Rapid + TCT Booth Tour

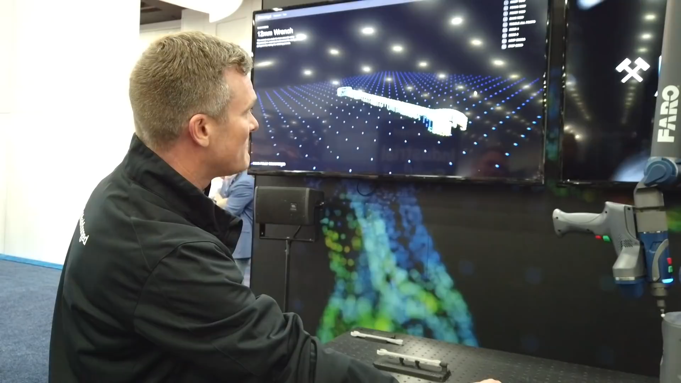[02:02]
So these are the areas where the geometric distortion of the print ended up being not as good as we wanted to be.